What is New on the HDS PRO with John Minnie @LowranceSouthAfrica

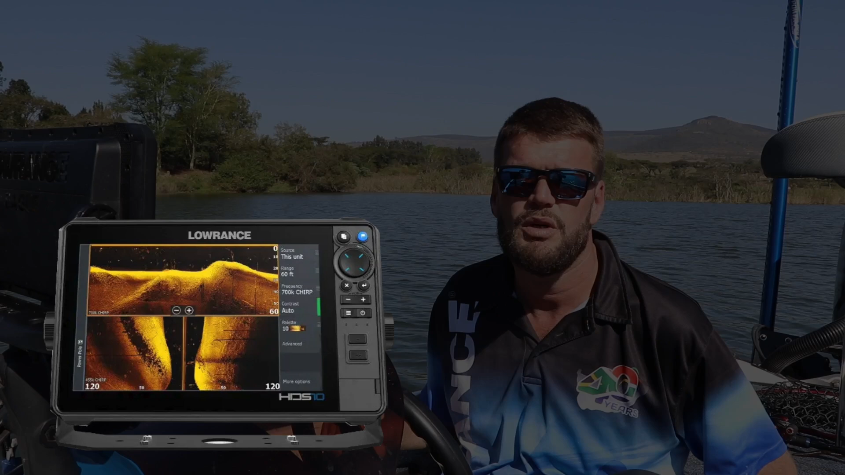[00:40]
It does not have fish reveal on side scan.
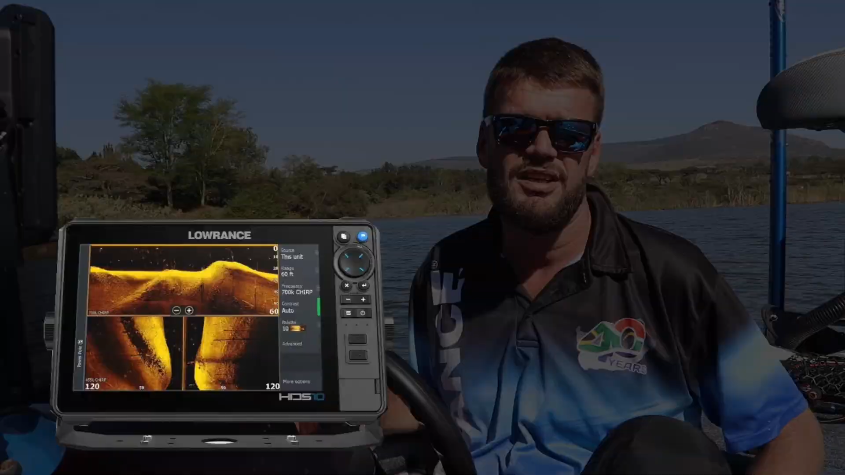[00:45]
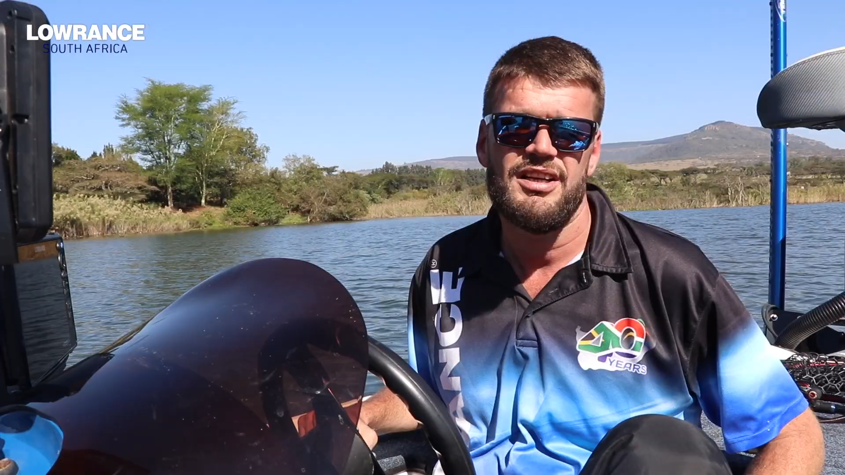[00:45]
It only has fish reveal on downscan. But we have the 1200 megahertz so the
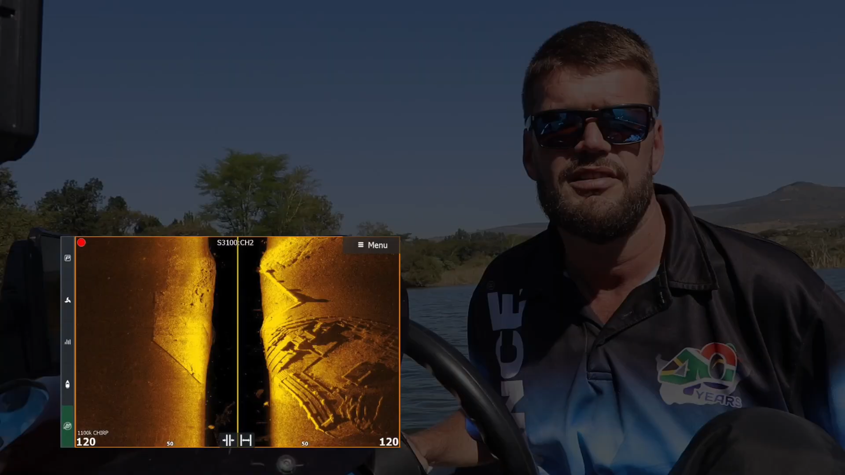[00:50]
side scan imaging is a lot clearer than what you're used to seeing on analysis too.
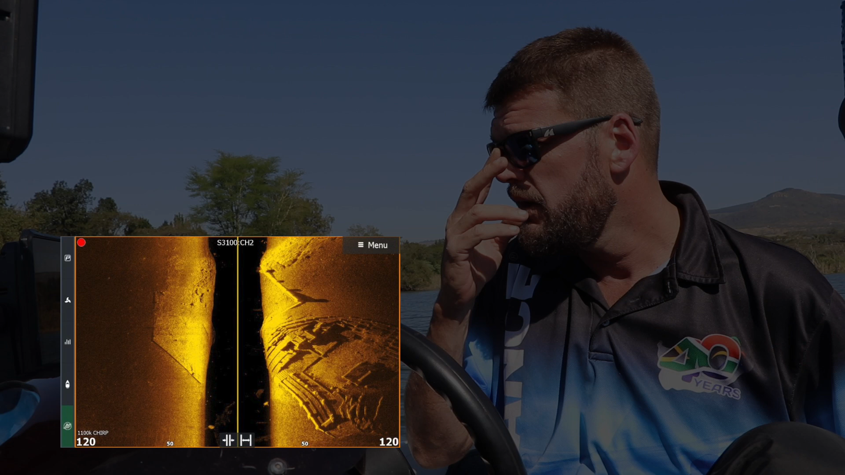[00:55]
I'll add some screenshots in here so you guys can see exactly what I'm talking about.
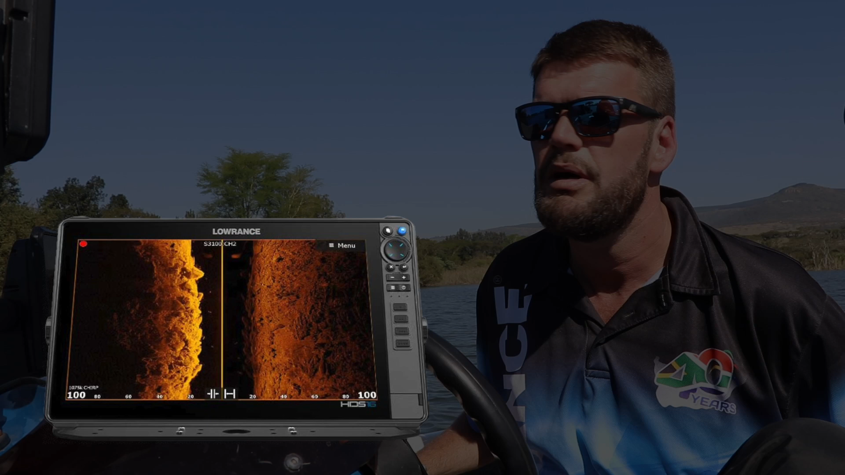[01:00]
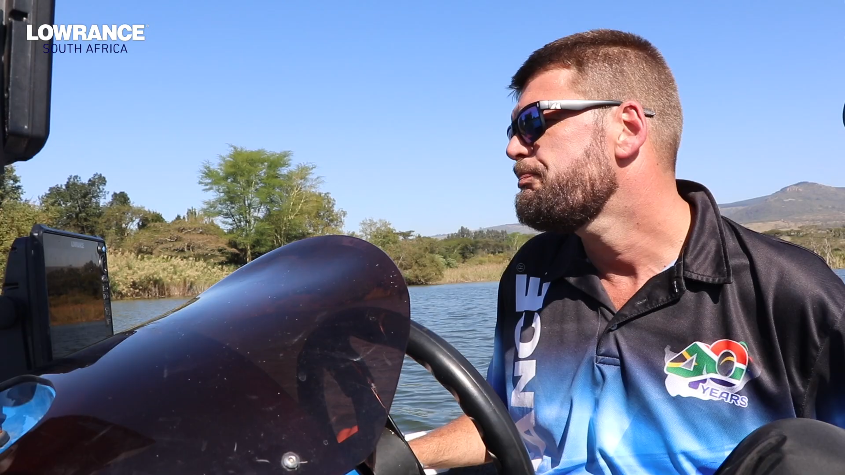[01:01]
And then we have something called an S3100,
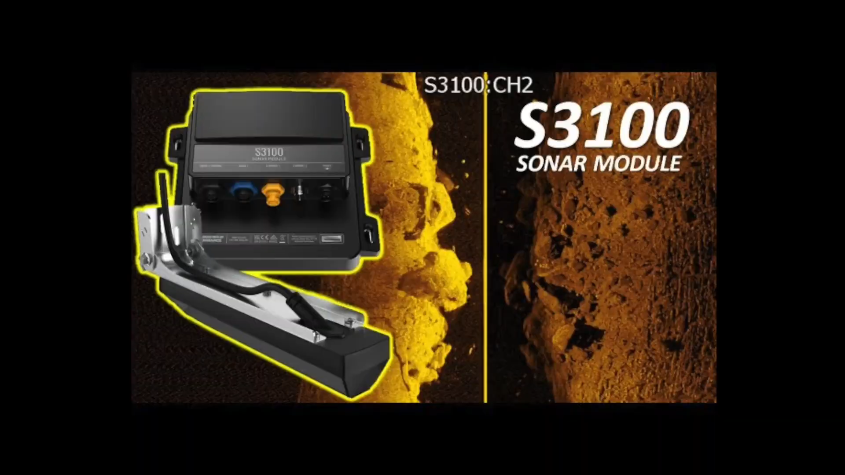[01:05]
which is a processing box for the guys that want side scan fish reveal.
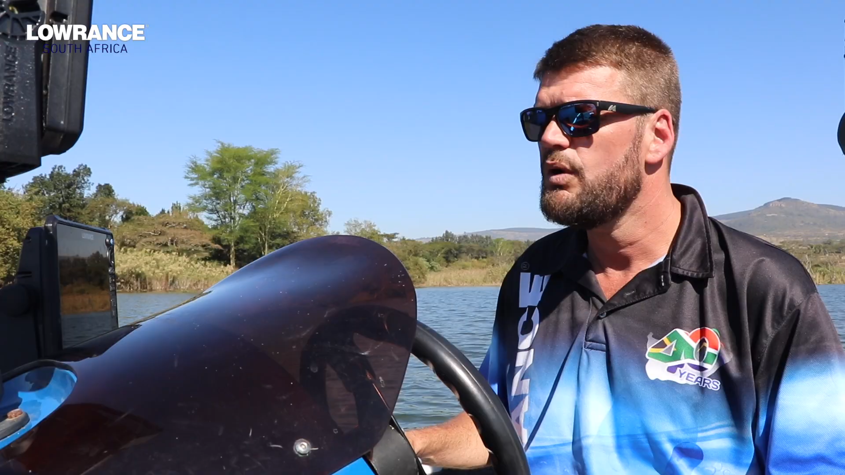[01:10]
Now what side scan fish reveal is,
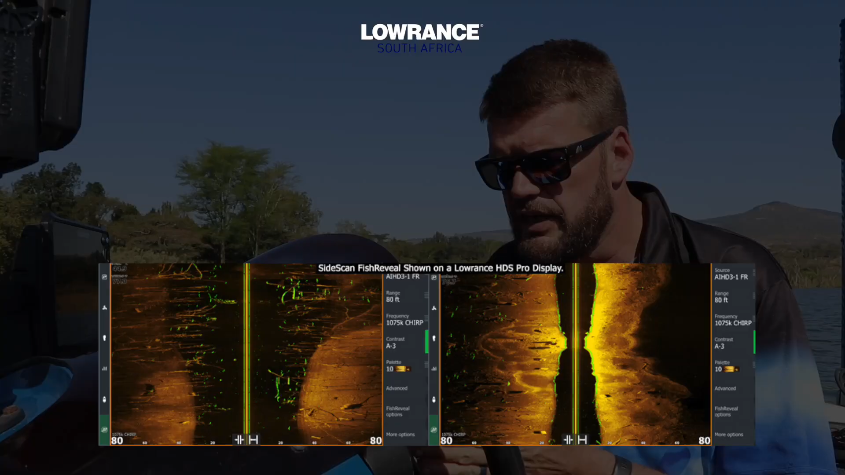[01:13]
is basically what Lowrance have done is they've gone and put two sonar elements on the side scan imaging that shoots out at the same angle to
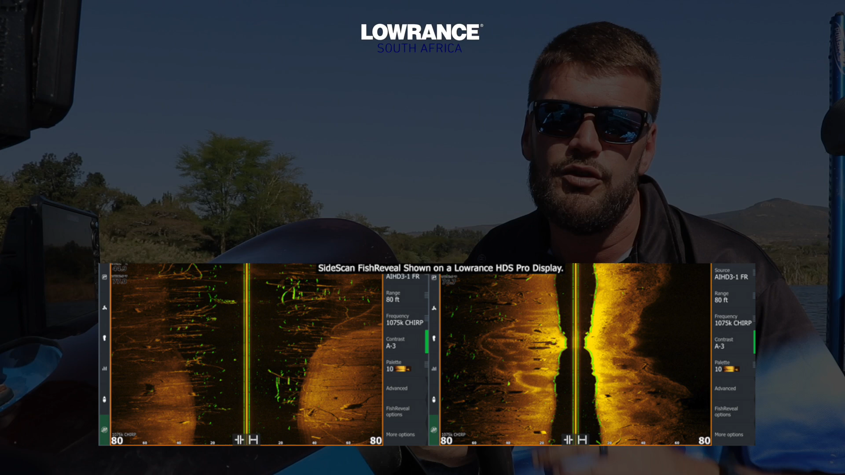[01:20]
overlay the fish onto the side scan imaging.
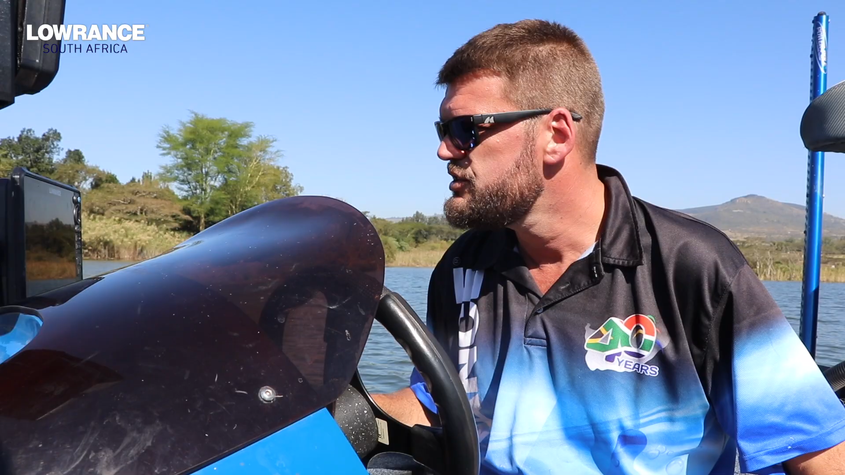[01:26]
So it's a lot easier to find the fish on your side scan and then put a GPS position on them and then target those fish. Obviously the speed on the HTS Pro is a lot faster. We're still sitting with the dual dedicated chip transducer ports, channel 1 and channel 2.
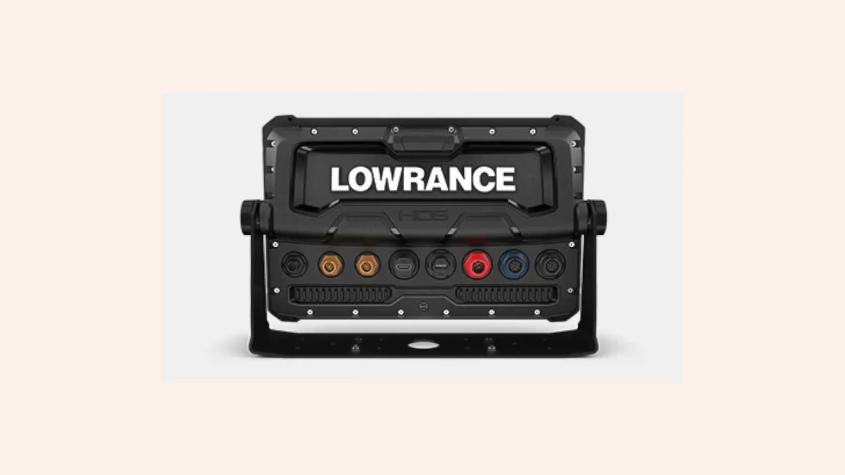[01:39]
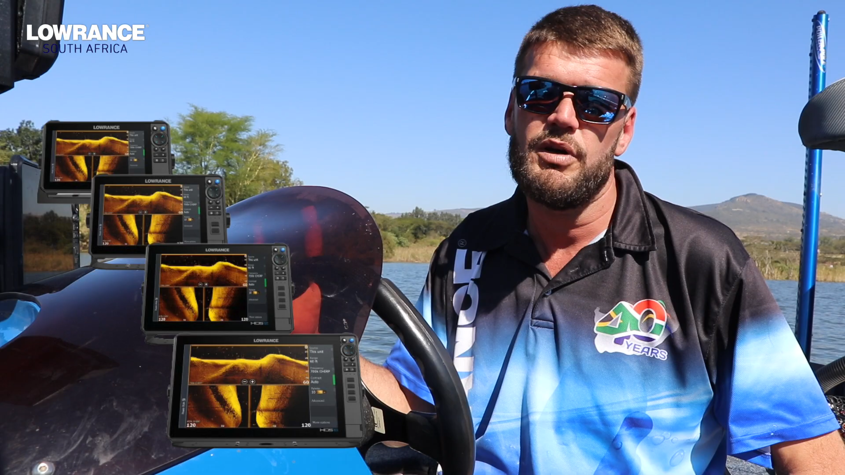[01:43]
So for the guys that want to go offshore and want that one kilowatt transducer in the water with like a 265. That can also be done on an HTS Pro. So they've really gone and made sure that they take care of the offshore guys and the inland guys. Obviously on the Pro there's a lot more for the inland guys, but we haven't gone away from the performance for the offshore guys. So for the guys that are fishing offshore, you're more than welcome to upgrade to the new HTS Pro. If you have the live, you'll clearly see the difference.
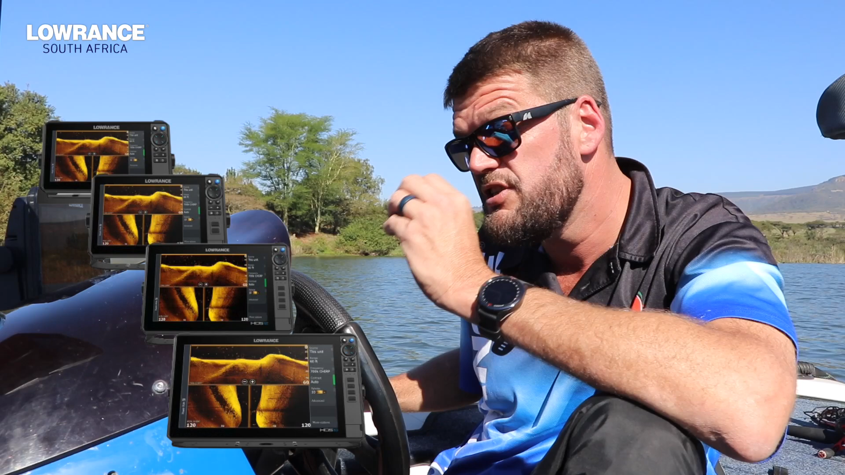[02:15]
Okay guys, so the only difference between an HTS Pro visible features is the new little blue button in the right top end corner to show you that it's a Pro and not a live.
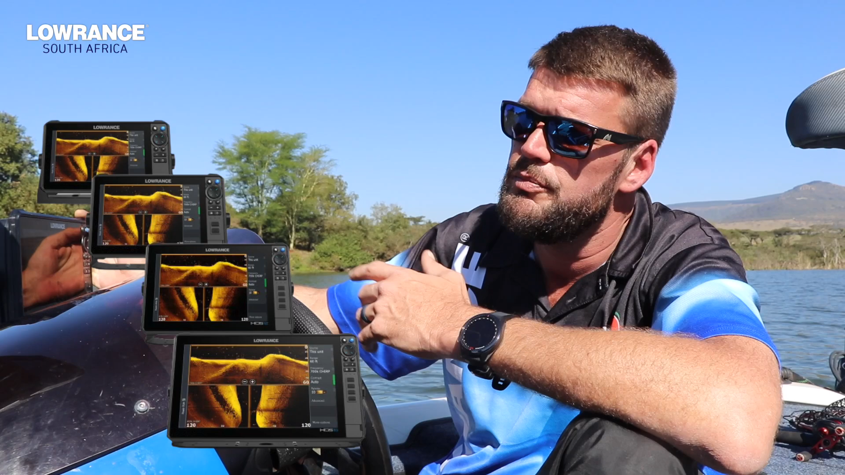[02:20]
And then obviously the HTS that's written on the screen is in white and then the number is in blue to tell you that it's a Pro.
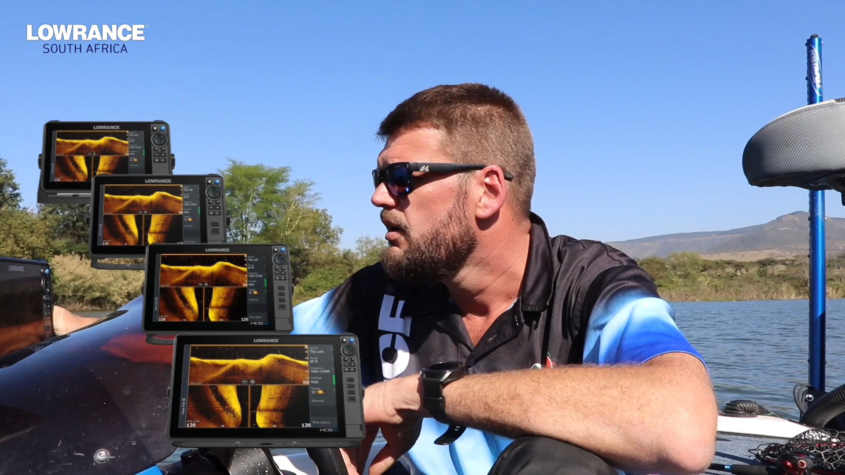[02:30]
It's got the same interlinking capabilities as all the other HTSs. So we can run, you know, the active target into an expansion port and then from the expansion port, we can run it to all the units on the boat.
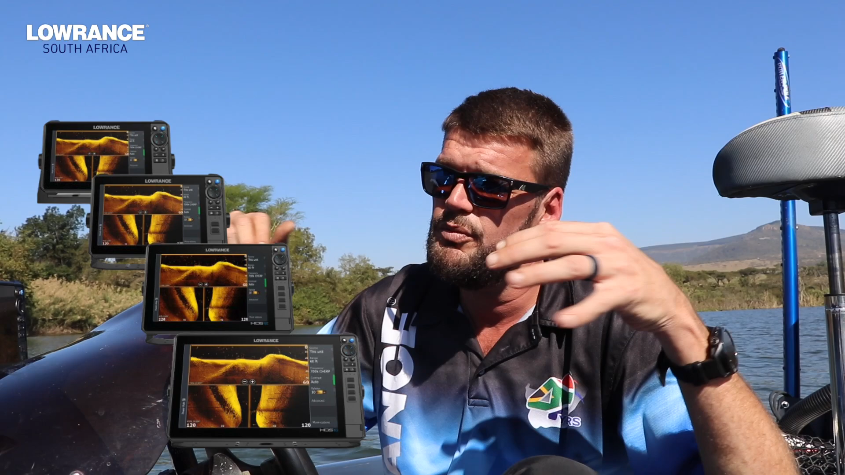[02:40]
It will talk across all the networks and there's actually no issues. We can,
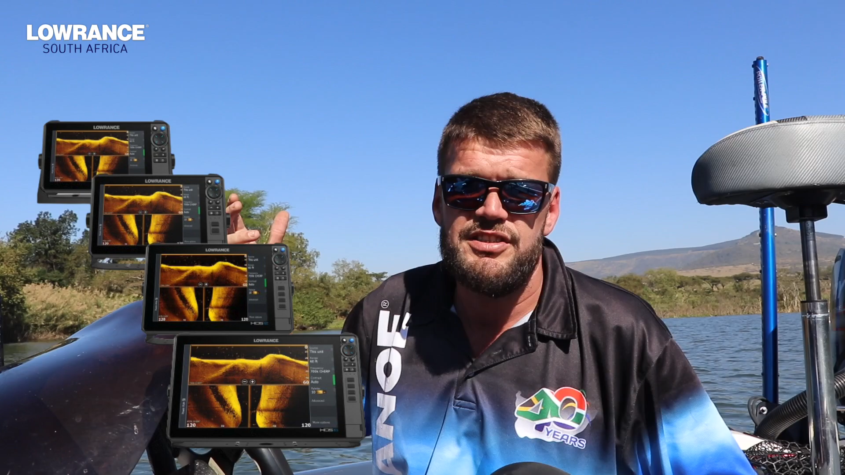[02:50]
one of my favorite features is the ghost and to control it from the unit.